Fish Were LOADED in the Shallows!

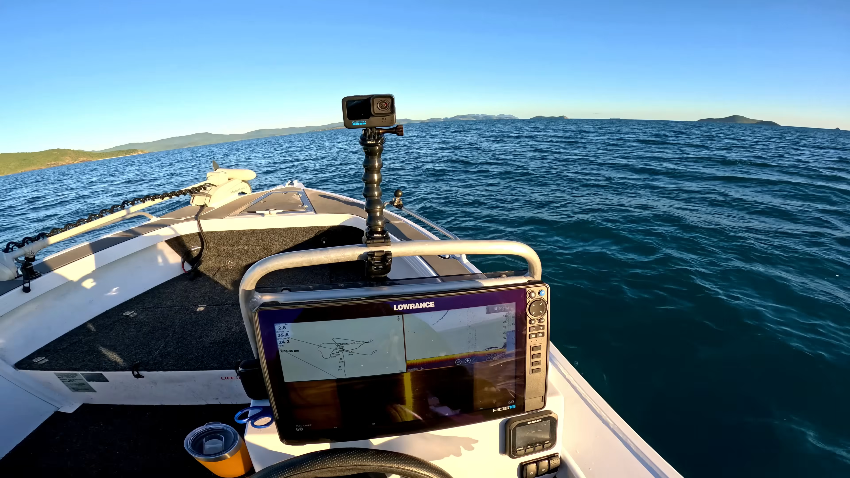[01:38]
Just about to come over the structure here. You got some fish on the front.
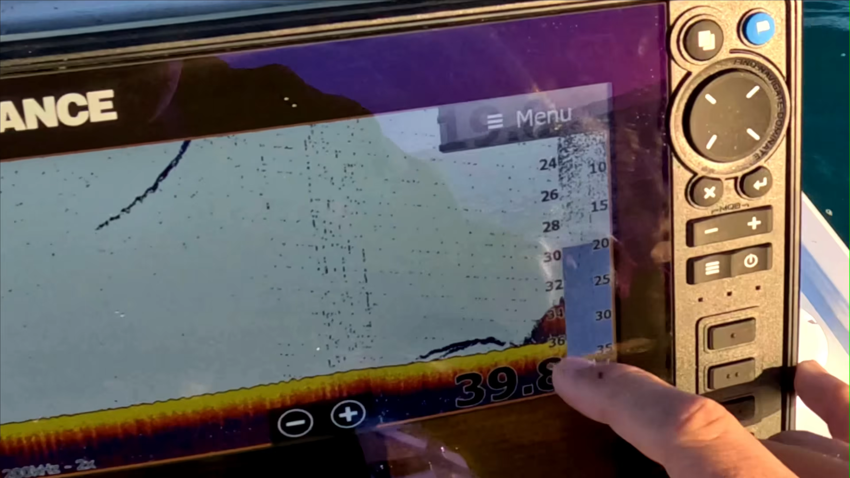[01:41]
Alright, back up top the drift now. Alright, we'll just cast that up a bit.